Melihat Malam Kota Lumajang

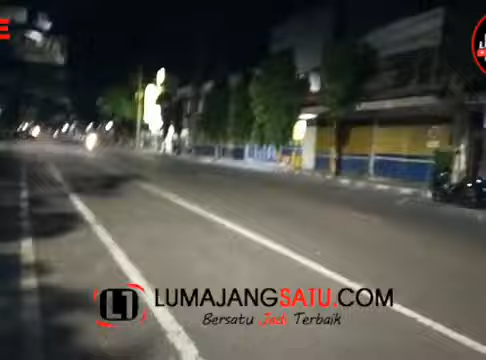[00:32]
Lewat di Jalan UB Sudirman ini. Ini salah satu
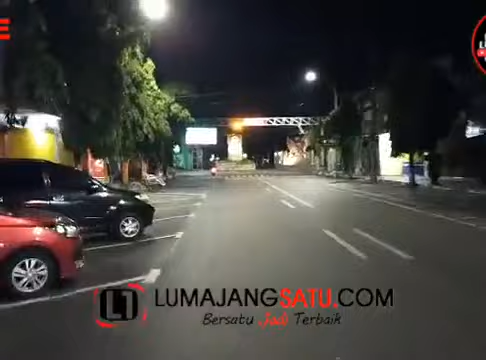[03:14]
sebenarnya lebih ramai daripada ini kalau tidak ada pandemi COVID-19 ini ya. Kita mutar ke arah alun-alun dulu.
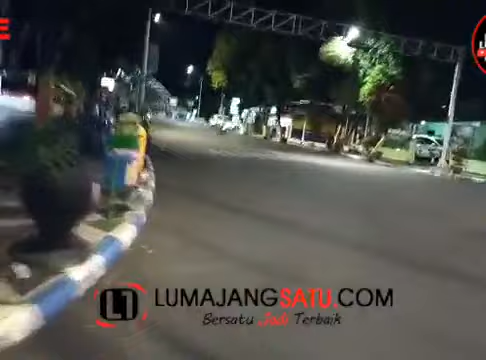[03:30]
Ini biasanya ditutup ini ya, di barikade jam 8 tapi lalu dibuka ya. Sepi, jembatan Pelangi gelap-gelip ini mati.
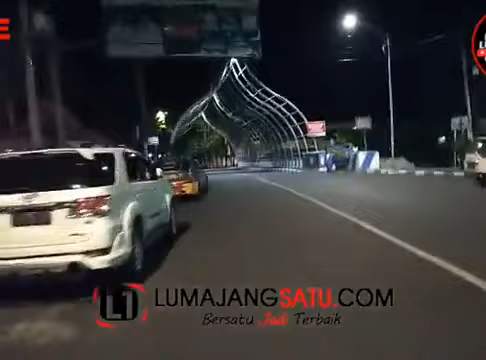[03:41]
Ya, ini mati. Sepi sekali ya. Ini malam ini biasanya ramai sekali di alun-alun barikade macam ini.
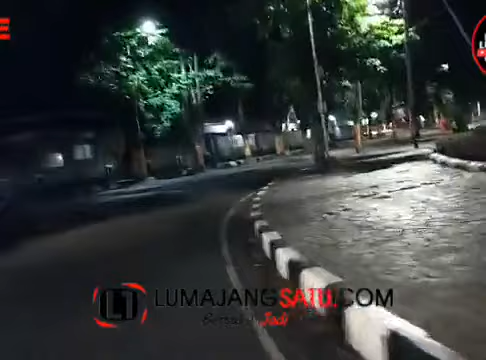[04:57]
Nah, ini sepi sekali ya. sini biasanya ramai ya, karena memang ada
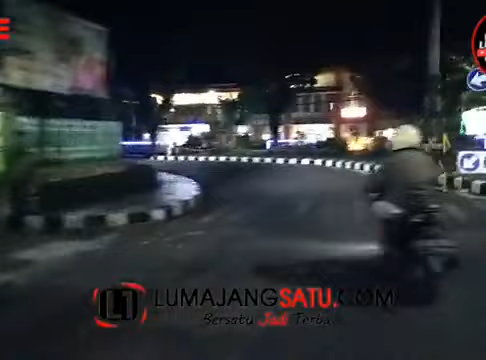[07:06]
Ini kita coba akan keliling ke Pasar Senggol.
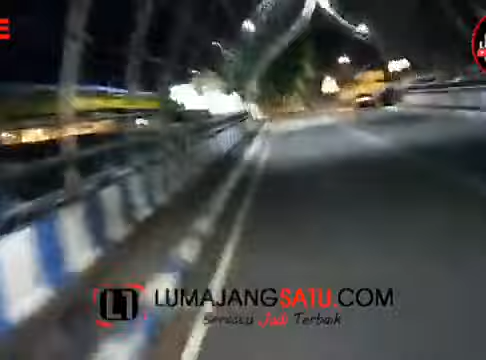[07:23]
Jajanan rakyat atau BJR, kita lihat nanti seperti apa kondisinya. Ini perempatan Adipura. Nah, di sini kalau biasanya itu sering dijadikan tempat untuk aksi demo ya, mahasiswa di perempatan Adipura ini tempatnya.
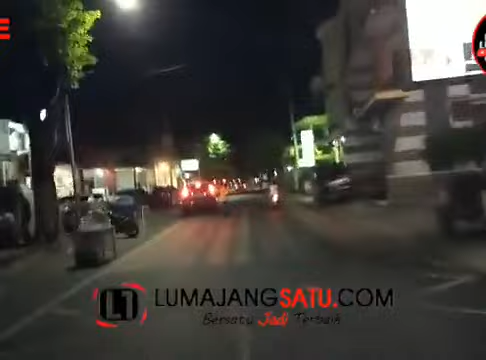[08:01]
SD Islam ya, SDI. Ini tempatnya adalah Rumah Sakit Bayangkara. Ini jalan Kiai Ilyas. Sepi ya, jam sekitar pukul 11 ya, menjelang malam. Ini malam minggu ini biasanya sangat ramai kalau malam-malam normal ya. Karena tidak normal ada COVID-19, ya di rumah saja ya.